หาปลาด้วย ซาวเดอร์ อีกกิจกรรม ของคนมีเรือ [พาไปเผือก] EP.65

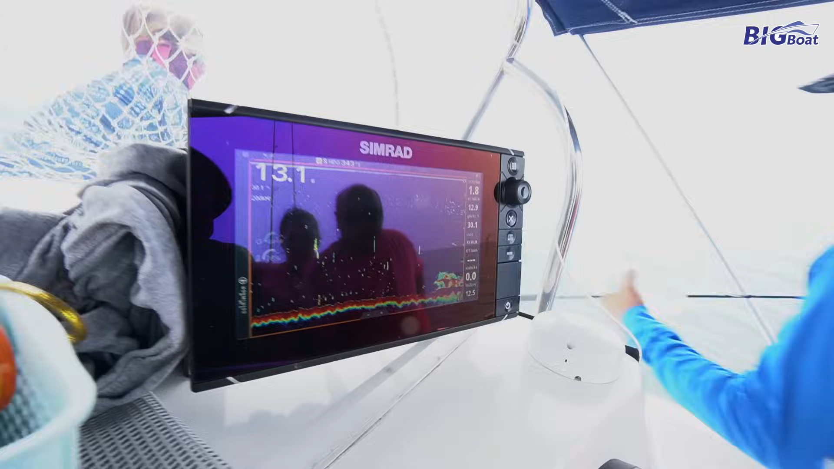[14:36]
ัวยอ่อนได้เลยครับ EM- ใช่ไหมมีเชื้อ เป็นกองกองนะมีกอง ก็มีป products